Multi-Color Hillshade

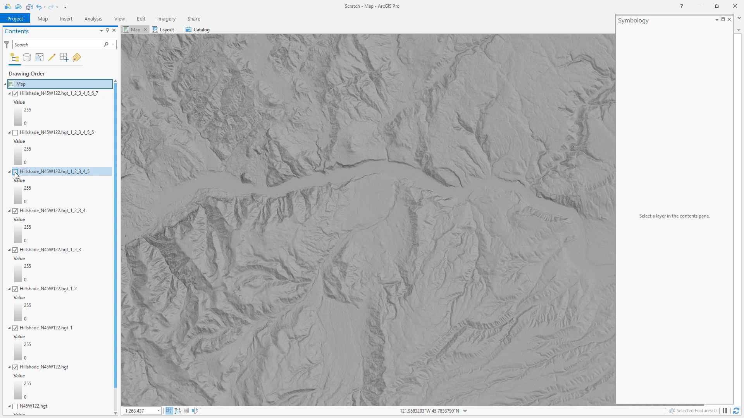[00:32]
And like I said there, you have to turn off a couple of these in order to actually make some sense of it. Let's just run one of those directly.
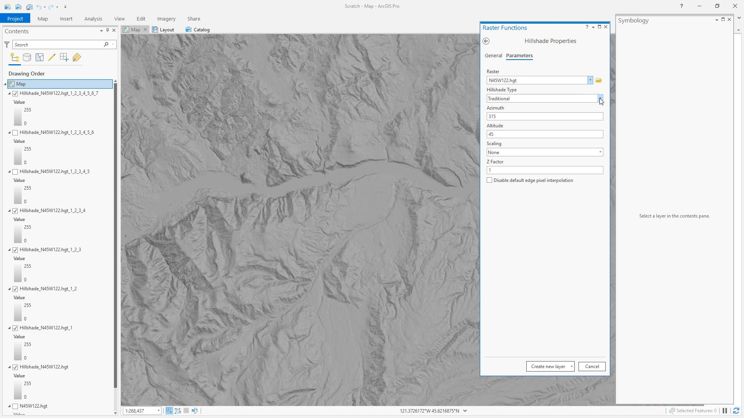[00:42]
The result is very interesting, somewhat high contrast rendering of the topography with n number of input sunlight directions included in the algorithm. And you can play with how this appears by doing a percent clip, or min-max,
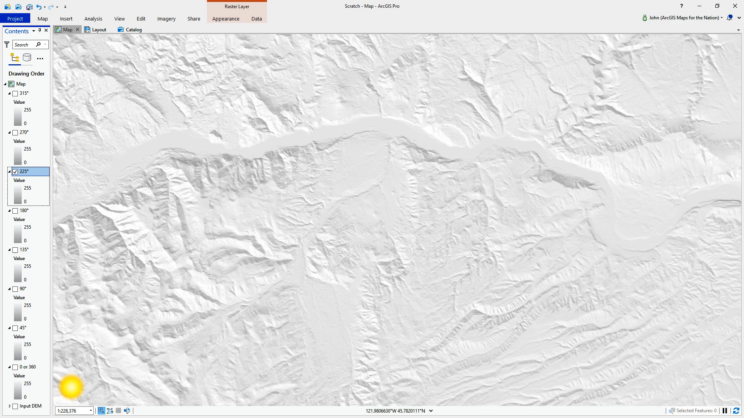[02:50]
I'll start with this top-down light source, so 0 degrees or 360 degrees light source.
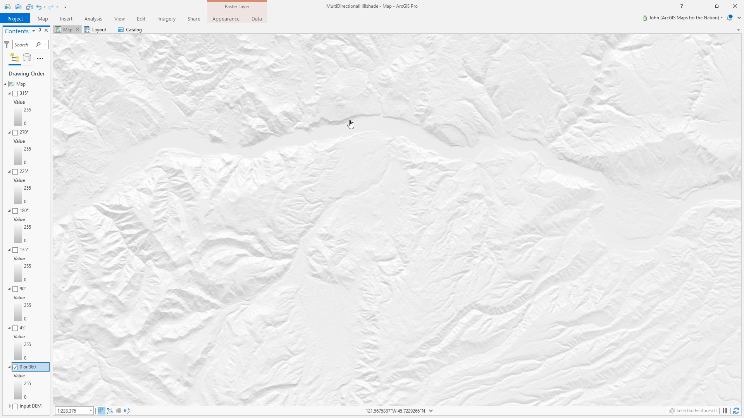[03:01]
Point straight down so the shadows are cast on the southern slopes of everything and the lighter areas are. The sunlit slopes would be the north. Okay? And I'll open up the symbology panel for this.